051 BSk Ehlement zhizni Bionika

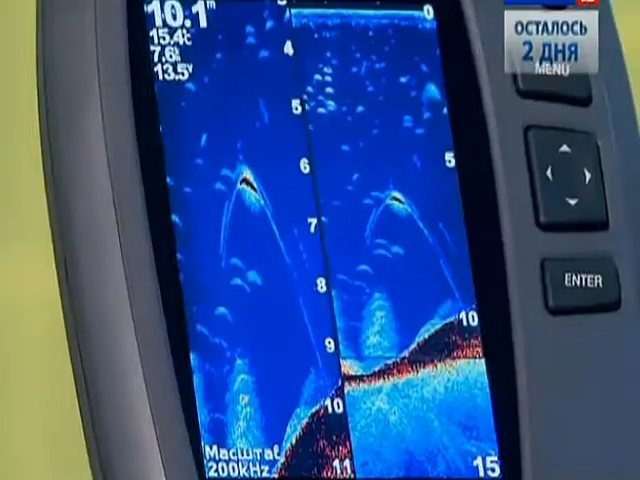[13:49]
Современные эхолоты бывают самых разных размеров.
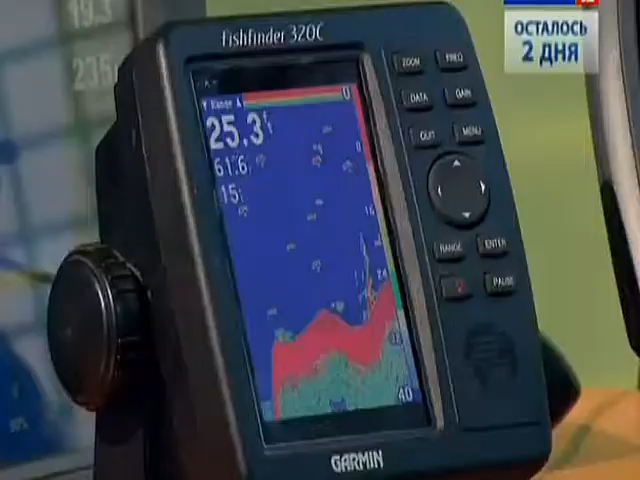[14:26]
Эхолот – несложный прибор для измерения глубины.
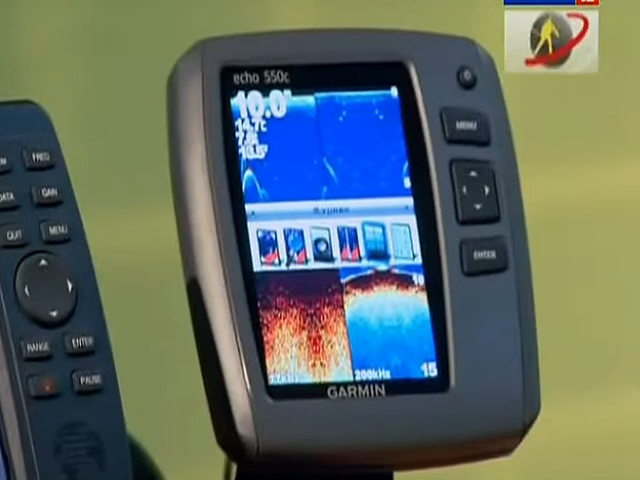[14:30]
Для навигации предназначены более солидные установки – эхолокаторы.
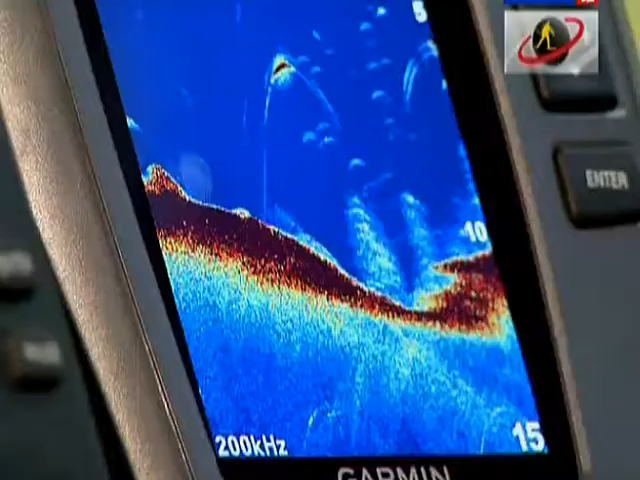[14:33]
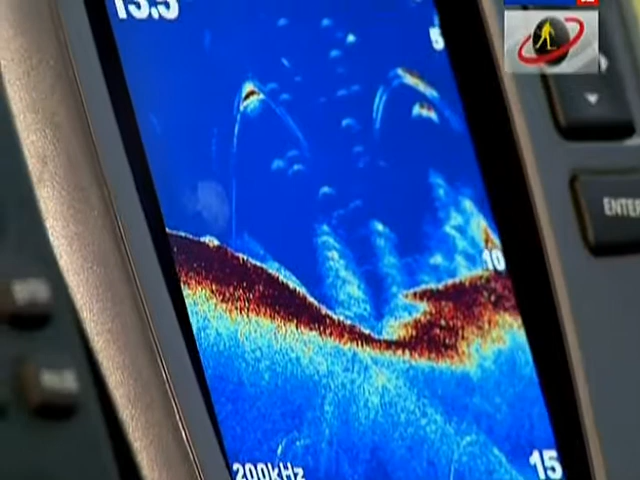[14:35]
Большой экран, на который выводится не только информация о дне морском, но и данные с радара,